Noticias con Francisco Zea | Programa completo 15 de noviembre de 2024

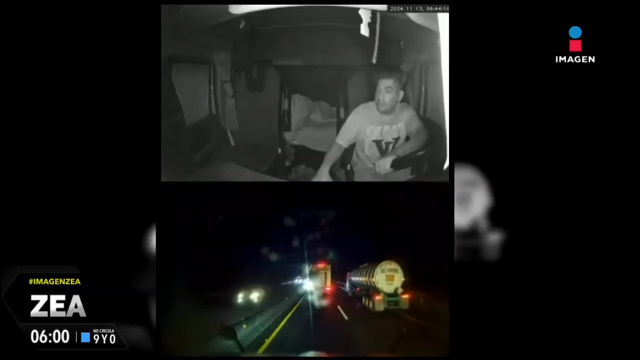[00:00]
Una vez más, los delincuentes se van contra los traileros. Vean nada más, esto ocurrió en la autopista Arconor, que es cerca del tramo que cruza Tula.
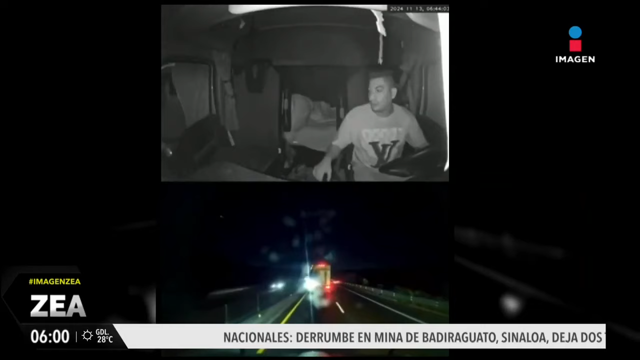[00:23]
Un conductor tuvo que ingeniárselas y maniobrar para evitar ser asaltado. En cámara quedó registrado cuando el chofer se da cuenta de un falso retén en donde las ratas tenían detenido a otro camión y cambia de carril. Justo en ese momento, los delincuentes que estaban más adelante le disparan hacia la cabina para que se detenga las balas. Por fortuna, no lo alcanzaron, pero sí lo lesionaron con los vidrios que se rompieron.